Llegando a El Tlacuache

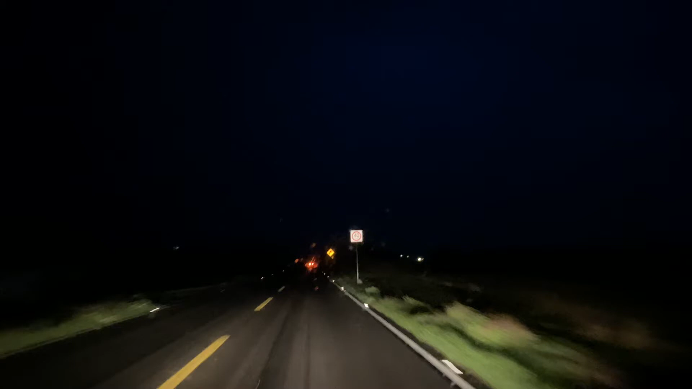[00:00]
Thank you very much a la gente que me va a estar acompañando en este video en vivo Voy aquí en la carretera pero no crean que es el programa de la mano peluda ni la mano pachona ni nada de eso Estamos en otra cosa más especial porque vamos al Tlacuache esta nochecita Voy aquí de pasadita en la carretera y quiero... ¡Ay! pero no se ve absolutamente nada, se ve todo empañoso por la luz Ahí vamos, ahí estamos entrando, ahí se ve ya que dice el Tlacuache, no vas a ver si ahorita... ¡Ay! ¿Por qué no le bajan la luz cuando se ven así?
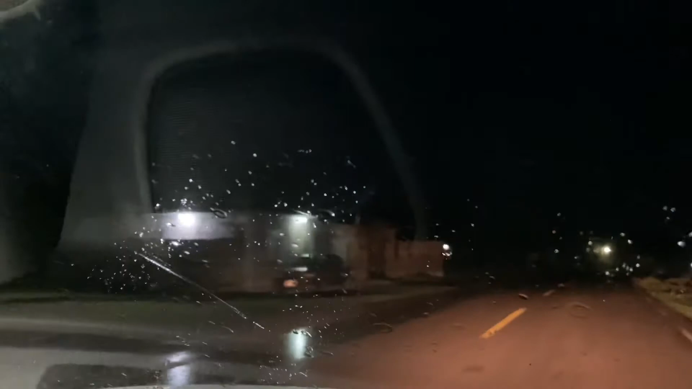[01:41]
Este... bien al pie de carretera Esta carretera si ustedes la toman Los va a sacar directamente a potrerillos Pero this are not la herradura No es la carretera de la herradura Sobre todo les hago este video para la gente que me estaba preguntando Que si dónde queda el Tlacuache Hay que ubicarse en Pénjamo Está en Pénjamo cualquier persona les da alguna referencia Vamos a ver qué... a ver si se alcanza a ver un poquito Porque se... se me desempaña ¿Cómo se dice?